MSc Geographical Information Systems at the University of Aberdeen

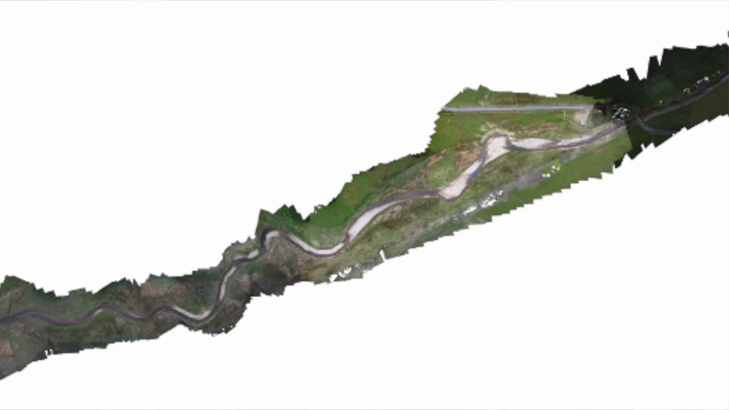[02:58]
create 3D models of features with the imagery and then utilise that imagery in image processing software to extract information.